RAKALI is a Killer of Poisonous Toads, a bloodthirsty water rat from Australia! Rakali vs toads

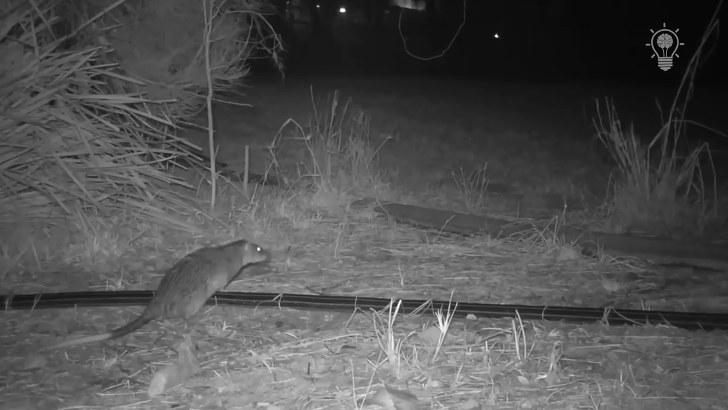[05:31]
without the risk of being poisoned by their poison. Rackley catch toads, turn them over on their backs, and gnaw a hole in the chest of still living toads,